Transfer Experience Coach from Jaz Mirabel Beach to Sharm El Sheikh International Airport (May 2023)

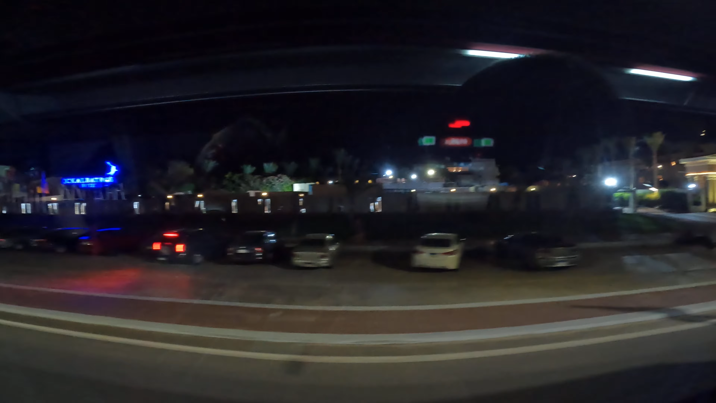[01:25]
Or war for now. Near Jaz Mirabel Hotel is the Royal Albatross.
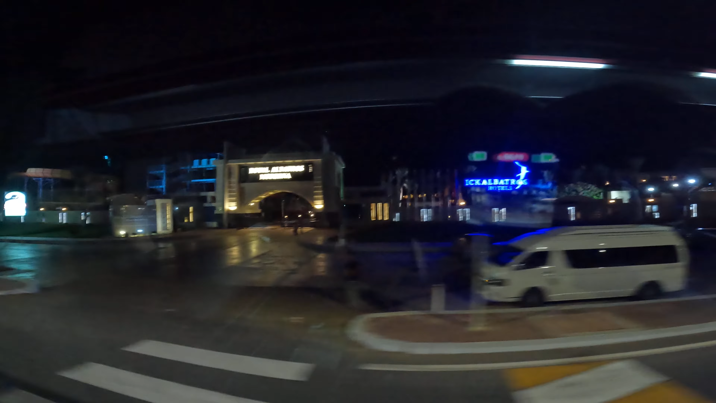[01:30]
Modern now.
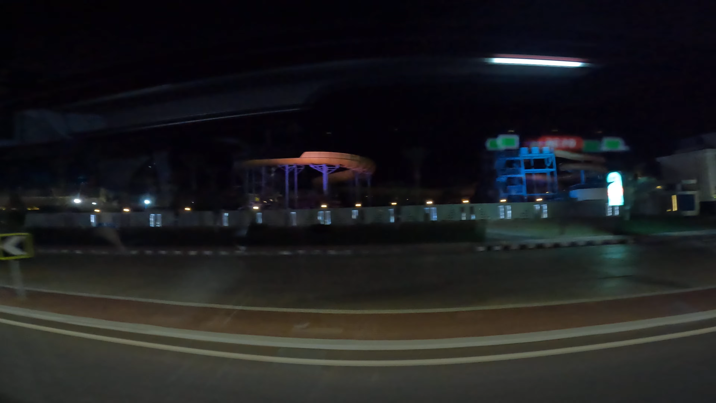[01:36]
Cool is. And this is the hotel with the pier.
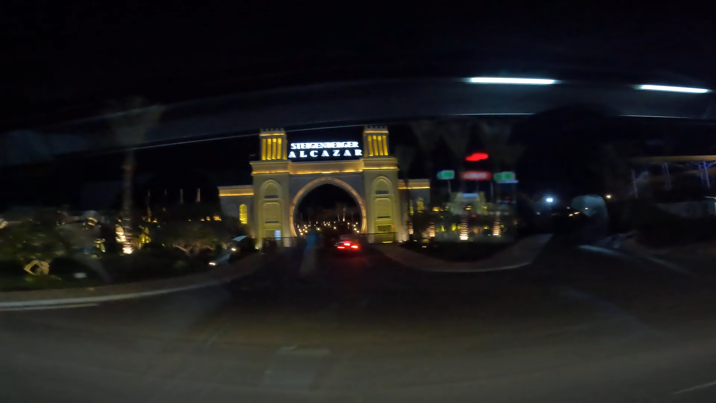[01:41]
Where I went and I did snorkeling, because the pier of Jaz Mirabel is closed for